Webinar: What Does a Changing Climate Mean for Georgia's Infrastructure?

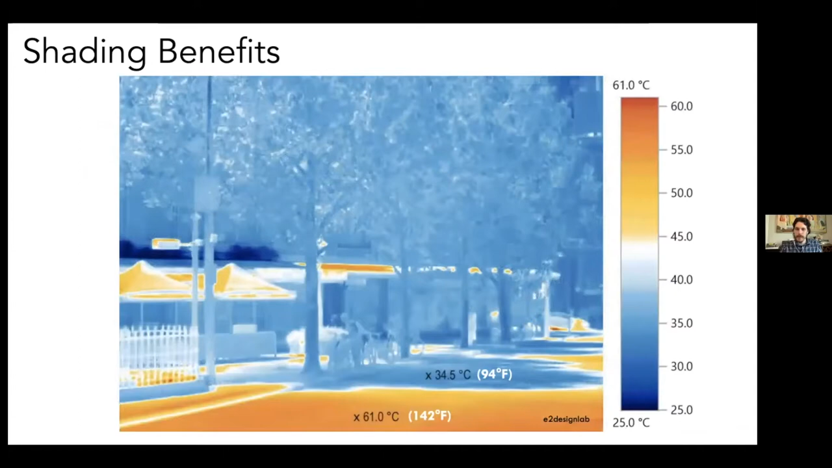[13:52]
On screen: scale top 61.0°C, scale bottom 25.0°C
just by being inside versus outside of that shaded area. Cool materials, a very similar kind of response. You can see that if we build lighter shades both in our rooftops and in our surfaces,
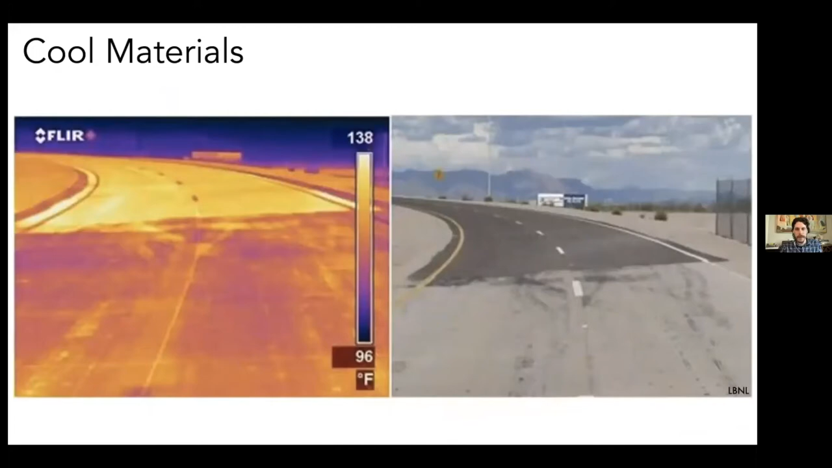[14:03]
On screen: scale top 138°F, scale bottom 96°F
that we're going to have much cooler pavement or much cooler rooftops. Same for green roofs. Green roofs will cool down our buildings significantly because it reduces the solar load that's going
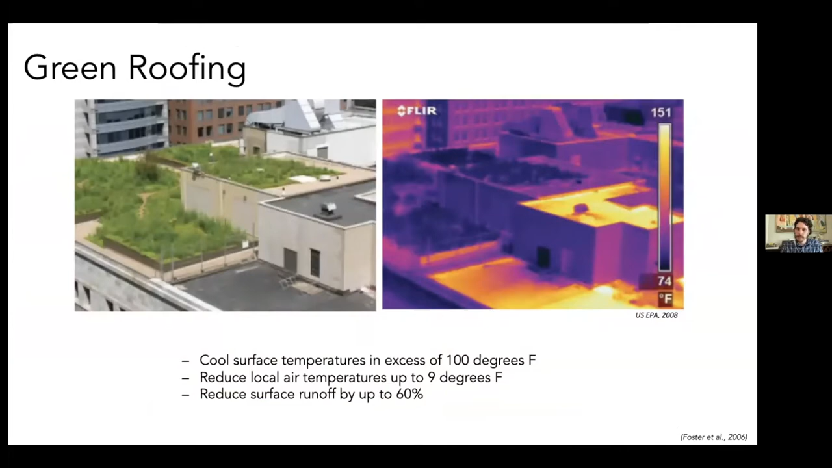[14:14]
On screen: scale top 151°F, scale bottom 74°F
to be hitting those buildings and it's going to cool down the interior as well. We can also enhance our electrical security, things more like distributed solar and other renewables that remove us from the grid.